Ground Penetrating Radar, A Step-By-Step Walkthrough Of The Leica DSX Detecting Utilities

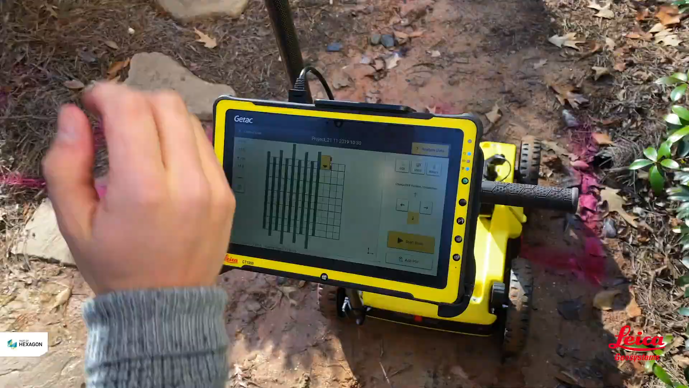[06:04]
Now I've completed the scan in one direction and now turn 90 degrees and repeat going the opposite direction.
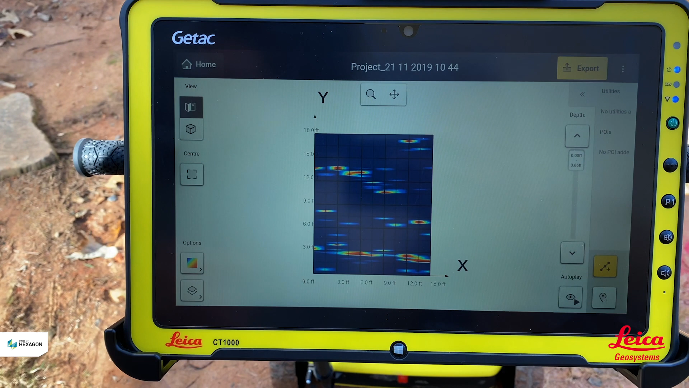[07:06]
or a cluster of different things in the ground to give us an idea that we've got a linear structure.
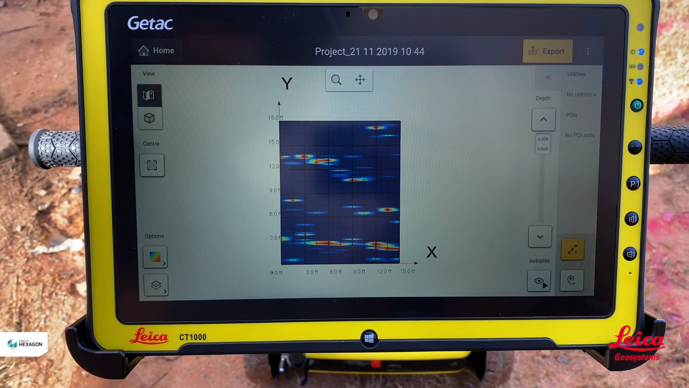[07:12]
So I can see something here the three feet mark that's running across so what I can do is I can
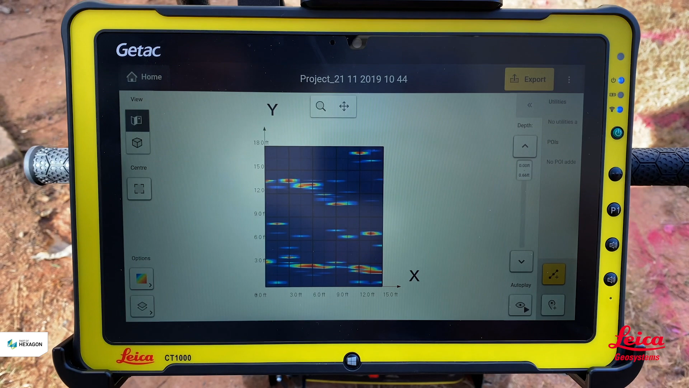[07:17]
ask the software to go and say is this a utility or not okay so if I hit add utility
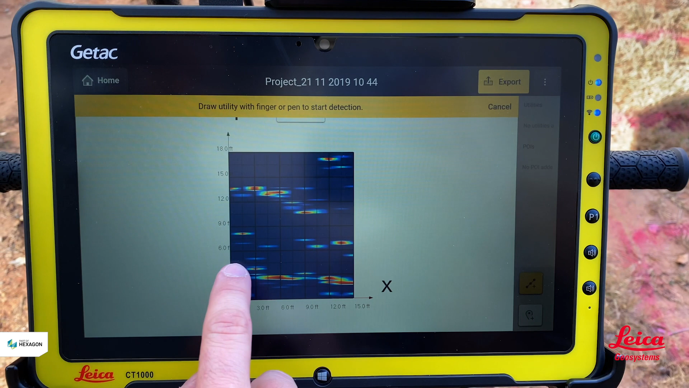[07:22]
we draw the line in it'll go and say detecting utilities and it will go back and look at the radar grams to say is this something here yes or no.
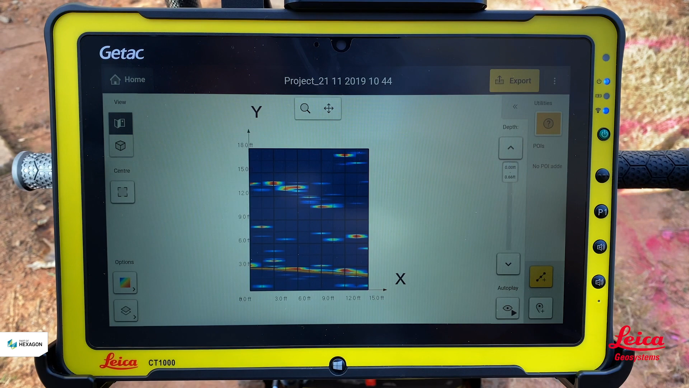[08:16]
we know it we're looking quite shallow because on the slider bar at the side it's telling us that we're at zero to point six
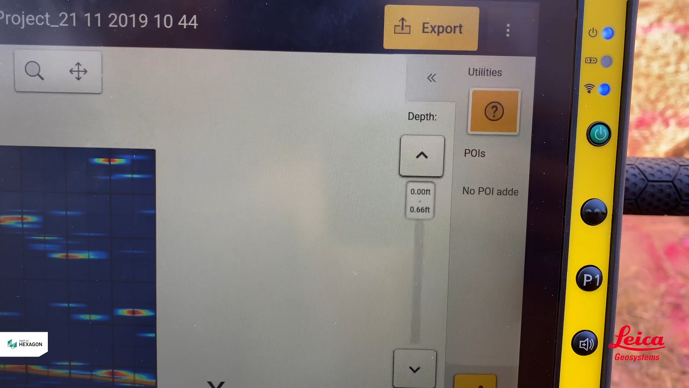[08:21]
feet so we're analyzing that chunk of of dirt should we say I can then carry on going through that data and see if we see anything else that's down there okay so now all of a sudden we've got another cluster that's appeared
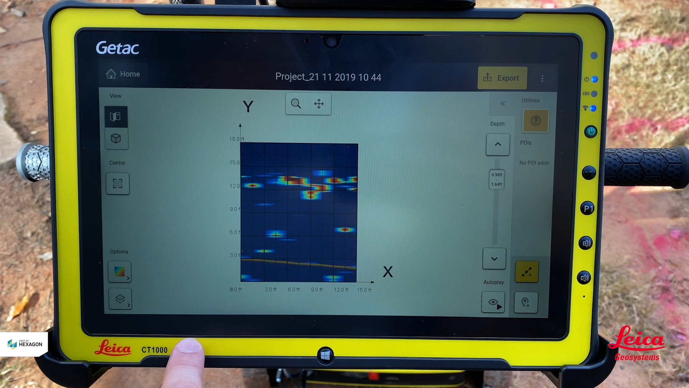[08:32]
here so I'm going to hit add utility again I'm going to draw the line and
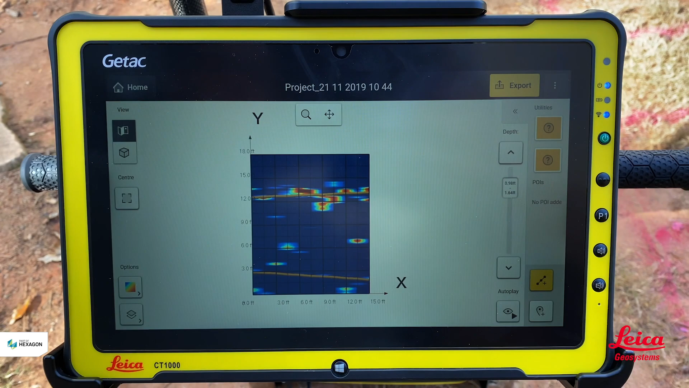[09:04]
foot from where we started so it's 12 feet from the baseline that we initially had which puts
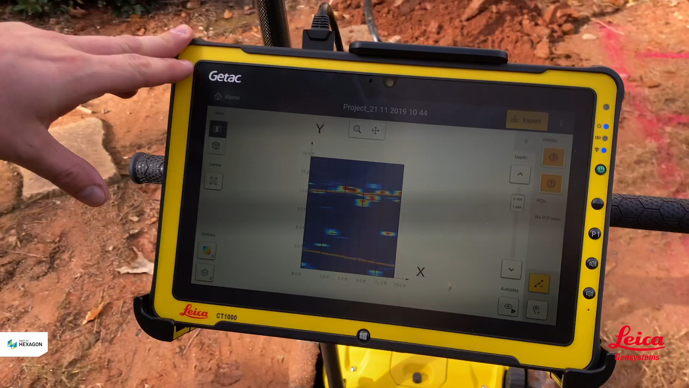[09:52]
if we go look back at the radar information that we got on the dsx we can see that we drew the line and it was it was saying 12 feet so if we just go back and look at the